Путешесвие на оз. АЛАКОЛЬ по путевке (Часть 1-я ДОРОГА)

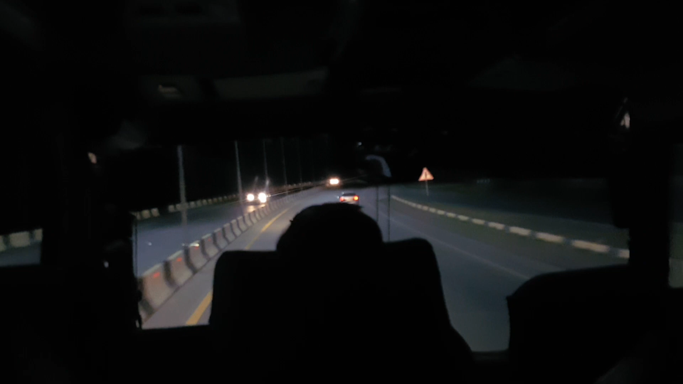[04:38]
вы видите эти фитлички это линия электричества Электропередача оказывается, как у в темноте.